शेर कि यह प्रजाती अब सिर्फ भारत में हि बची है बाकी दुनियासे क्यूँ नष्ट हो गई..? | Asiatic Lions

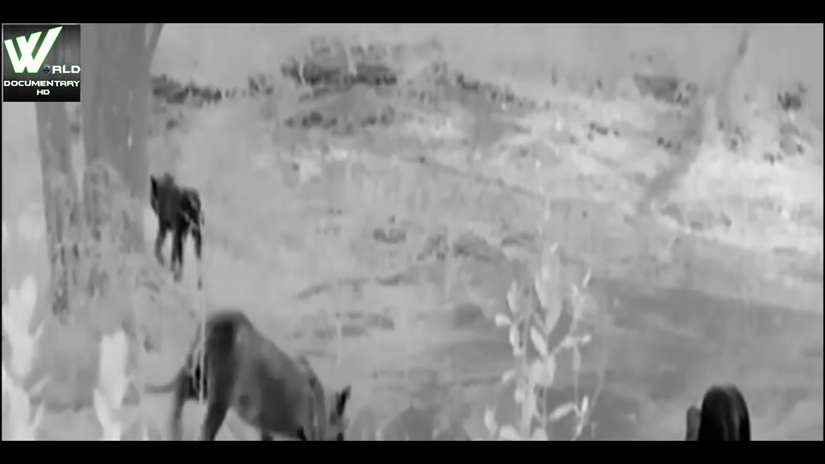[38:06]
चार शेर निया और उनके आठ बच्चे
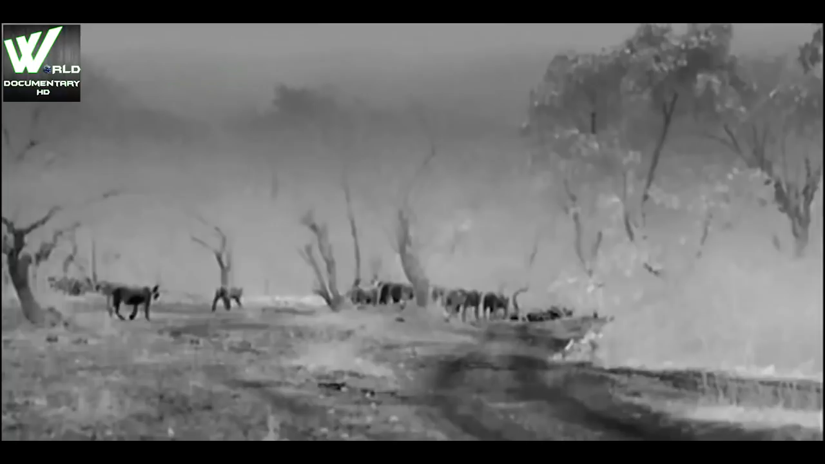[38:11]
शेर इन खेटों के चप़े चप़े को पहचानते हैं
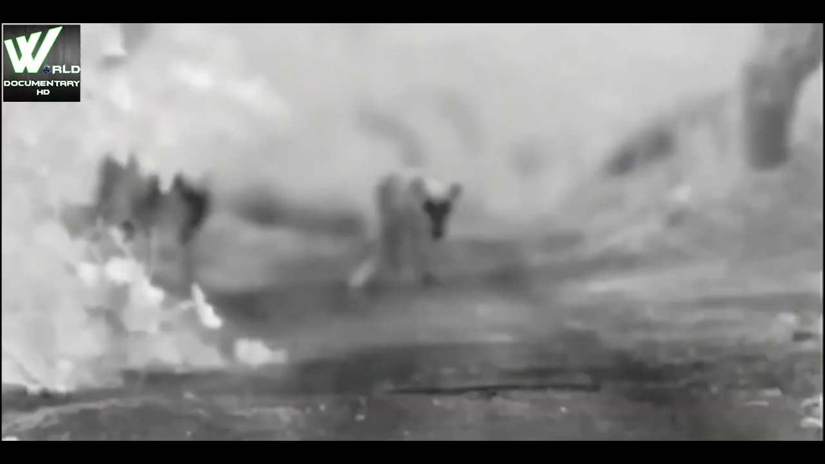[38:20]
इन किसानों की आवाजों से उन्हें अपने मतलब की पूरी जानकारी मिल चुकी है वो सदे कदमों से दबे पाउं शिकार की तरफ चल पड़ते हैं
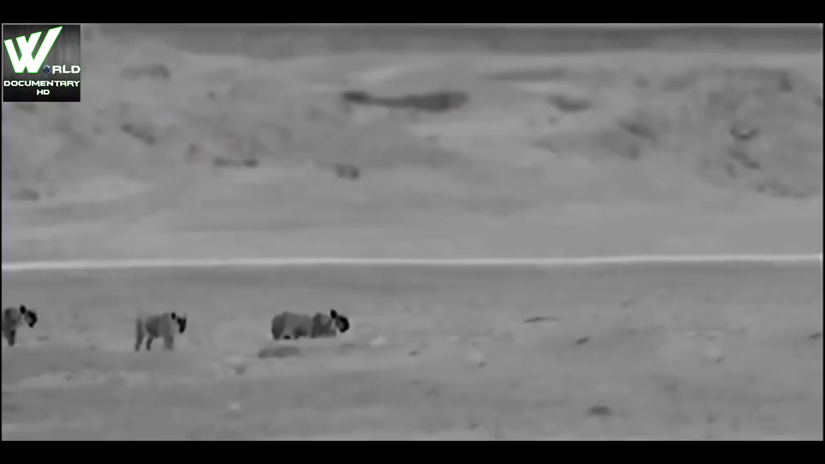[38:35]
यहां सूखे पत्ते भी नहीं है जो खरखरा कर हिर्णों को साबधान कर दे हिर्णों को शेर की गंद मिल चुकी है पर तारों की रोश्णी में उन्हें इतना नहीं दिख पा रहा है कि वो सही दिशा में भाग कर जान बचा सके
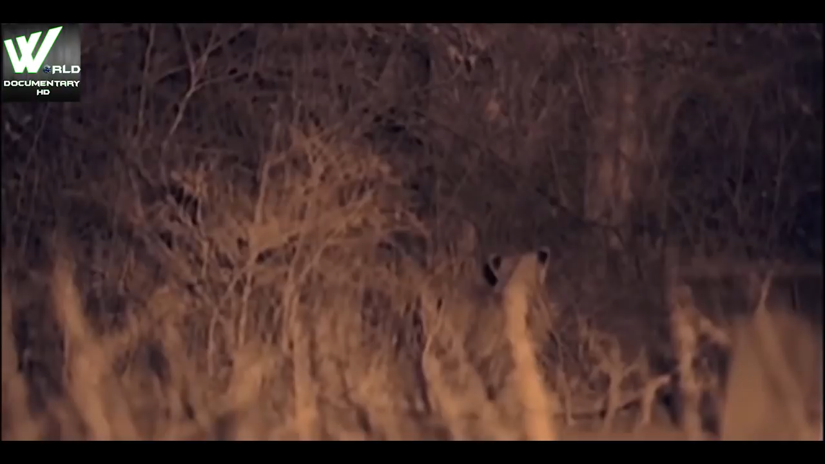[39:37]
जाल पूरी तरह बिच चुका है
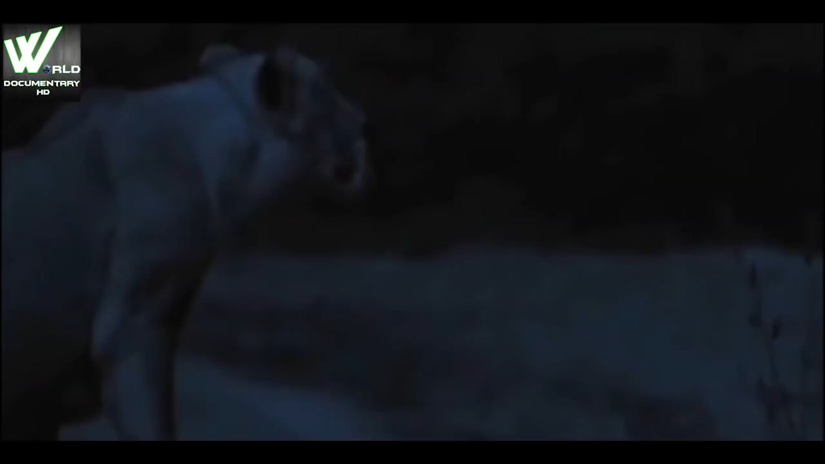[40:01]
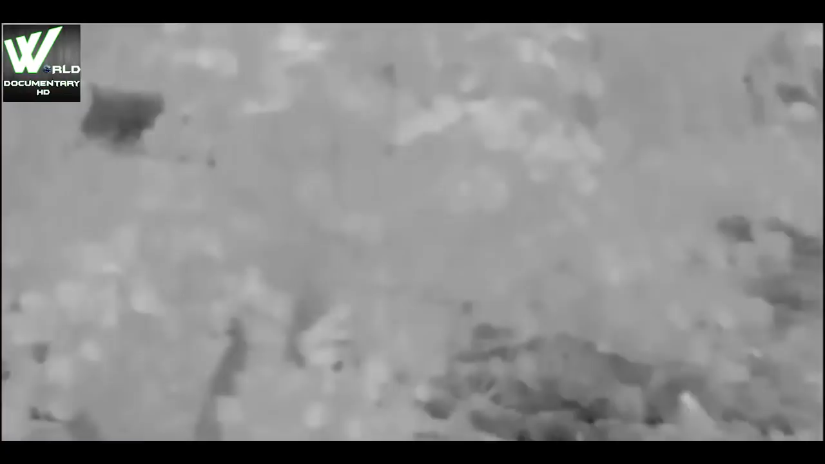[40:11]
मरते हुए चीतल की आखरी पुकार सुनकर शेर समझ गए कि आज के खाने का इंतजाम हो चुका है
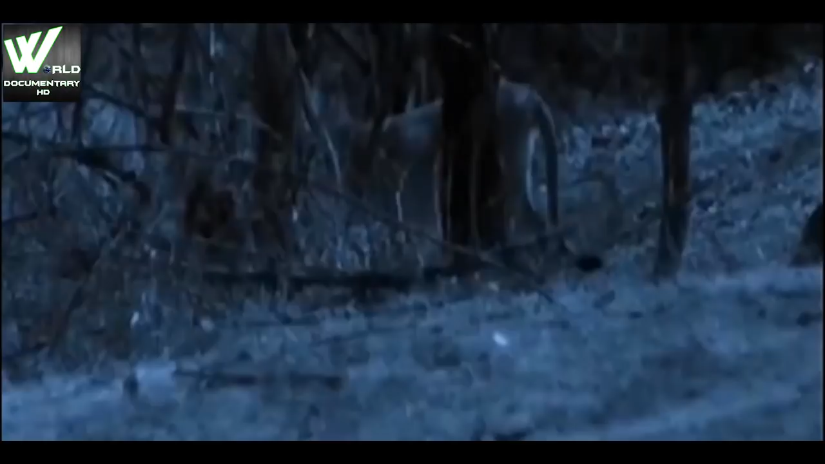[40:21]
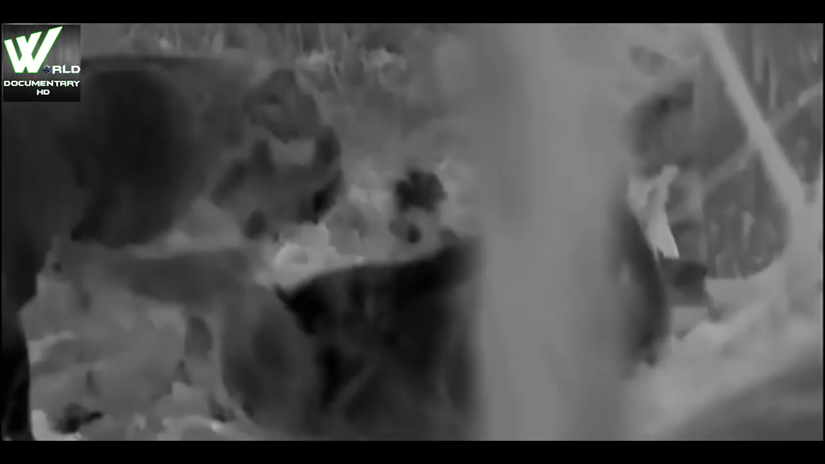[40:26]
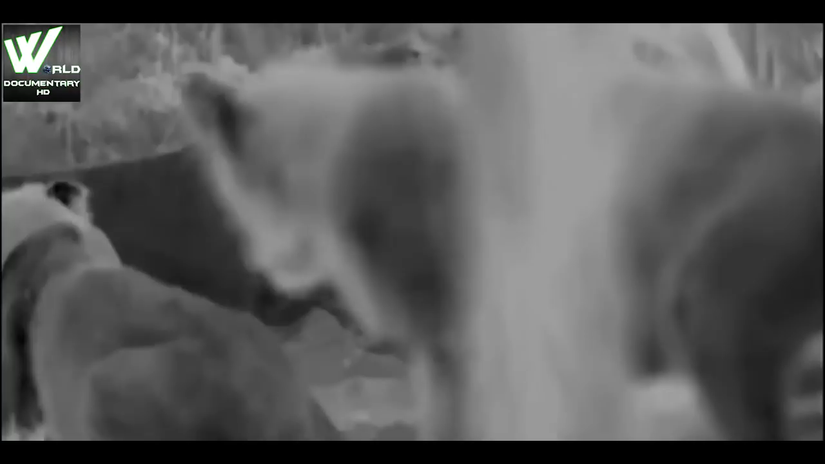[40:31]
सबसे पहले सबसे ताकतवर शेर्णियों के बच्चों को खाना खाने का मौका मिलता है